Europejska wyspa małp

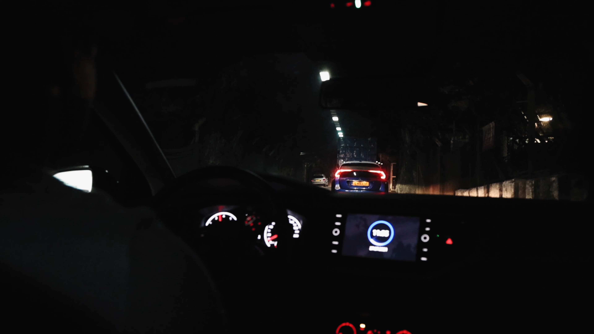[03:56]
na którą chcieliśmy dotrzeć, także musieliśmy wsiąść w samochód i objechać ją znowu dookoła, co zajęło nam około 20 minut.
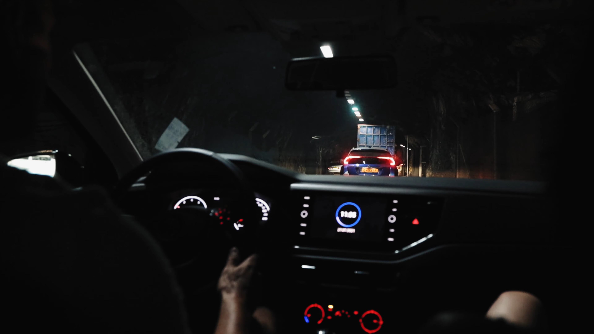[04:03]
Przedzieraliśmy się przez bardzo ciekawy, taki stary tunel, wykuty jeszcze za czasów wojny, nie wiem, której, pierwszej czy drugiej.